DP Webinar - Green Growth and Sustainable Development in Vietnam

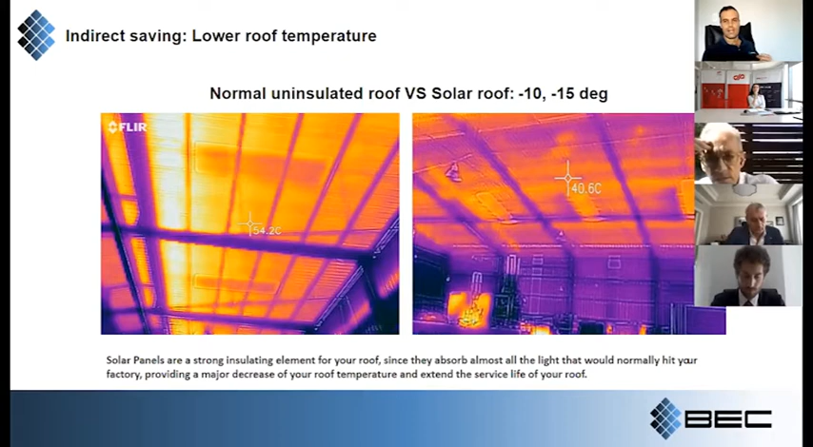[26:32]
And the temperature of the roof is a, is very different. There is over 15 degrees of difference. This can improve the, the living conditions and the working conditions inside the, the, the factory floor. And of course, when, when a factory installed the solar panel and,